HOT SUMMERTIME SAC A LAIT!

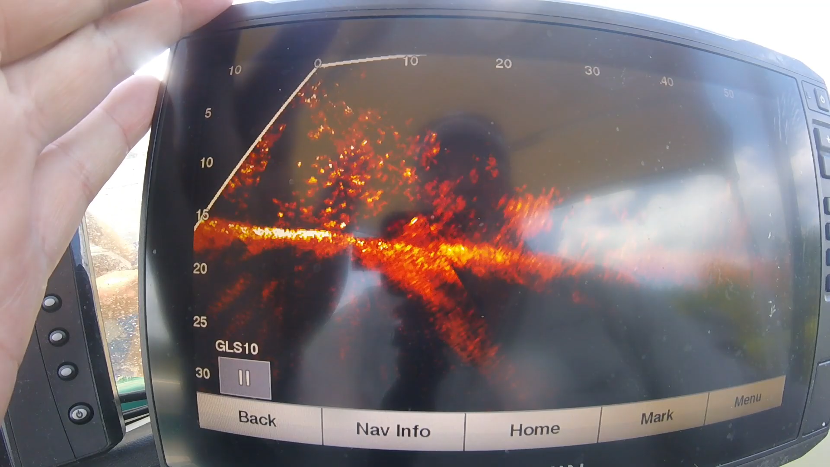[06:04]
I've almost got it behind me now. I'm right in the middle of a big bunch of crappie, and you can see how many there are here. There are literally hundreds on this brush pile. You got it? Fun, ain't it?